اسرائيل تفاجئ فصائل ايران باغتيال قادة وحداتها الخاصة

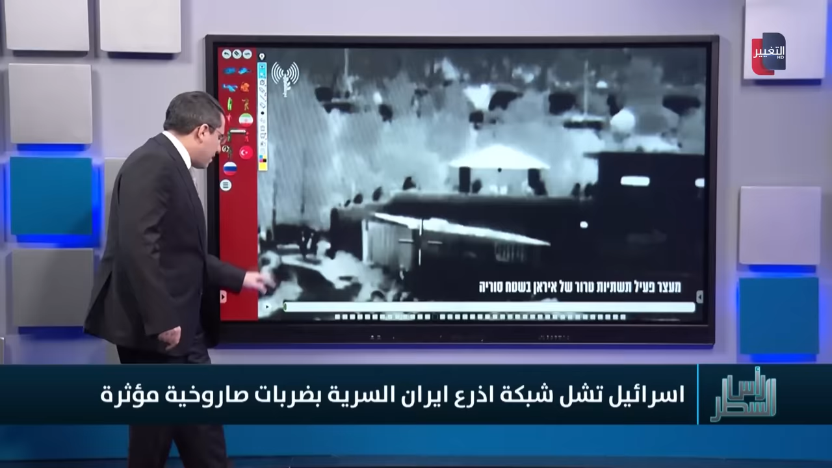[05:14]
تحديدا بهذه الطريقة كما نلاحظ هو نفس المبنى دخلت له القوات الخاصة الإسرائيلية وقاموا بإلقاء القبض على أحد العناصر السوريين